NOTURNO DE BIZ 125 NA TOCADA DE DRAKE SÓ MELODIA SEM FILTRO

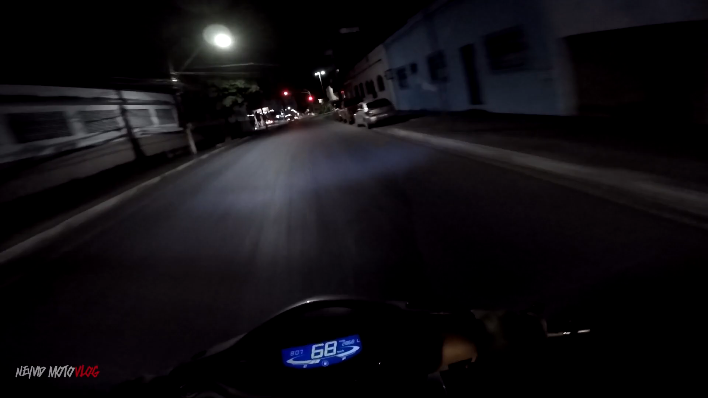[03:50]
Ó, reduzida Tem que ter a tocada, pai Não vai tocar sem ter a tocada, não Porque Senão você se passa Ó lá E a de lá tá na mesma pegada Filtro delete Retrovisor delete E é pra lá que vai, pai Meu torneiro é pesado Daquele jeitão que vocês gostam Vambora Já vai abrir Tá ligado, né, pai? Sinal a noite Vocês tem que ficar ligeiro
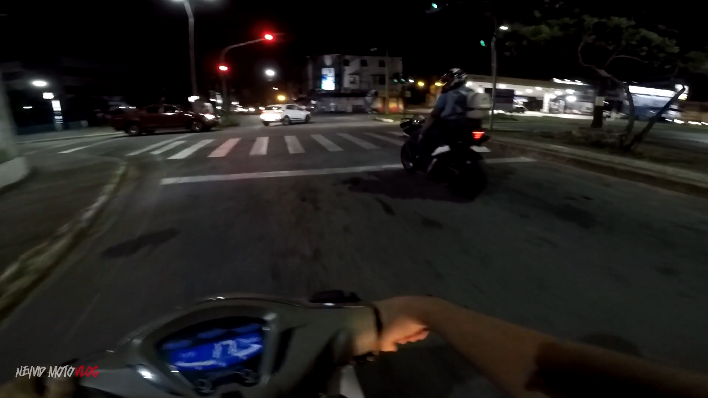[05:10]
Pega aí de respeito, ó, pai Ali tem que respeitar a família
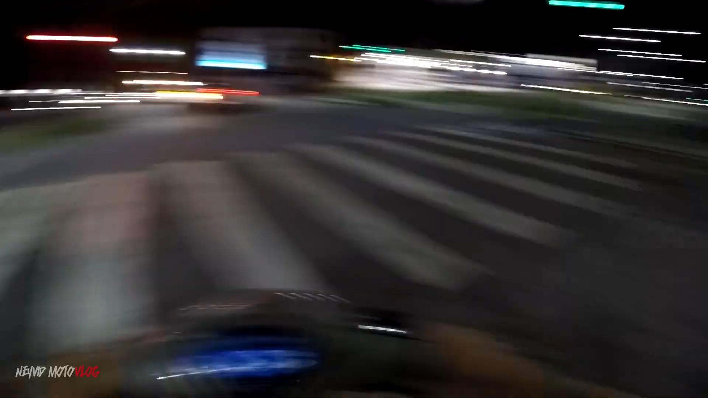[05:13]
Ave Maria Um dia a gente chega Naquele naipe ali, rapaziada Já falei pra vocês Que eu amo moto carenada,
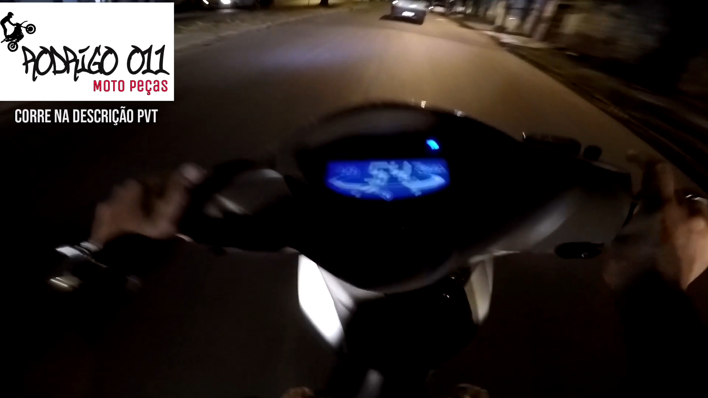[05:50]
Liga o estrobuzão, pai E marcha Cê tá doido O estrobuzão só deixa ligado Na hora que eu vou ultrapassar Tá ligado? Quando eu vou ultrapassar Eu vou entrar no corredor Tá ligado? Se você usa LED strobo, rapaziada Deixa o bagulho ligado 24 horas Você, na moral Você tá pagando de doido Tá ligado?
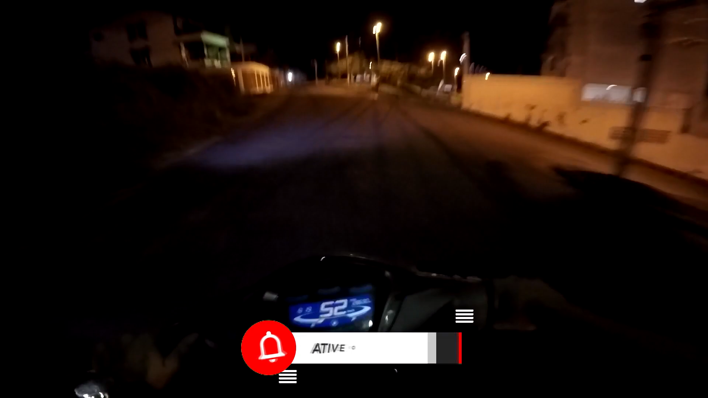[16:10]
Certo, esses buracos aqui Bicho bate, que cê pega a coluna Chega a dó, rapaziada E rapaziada,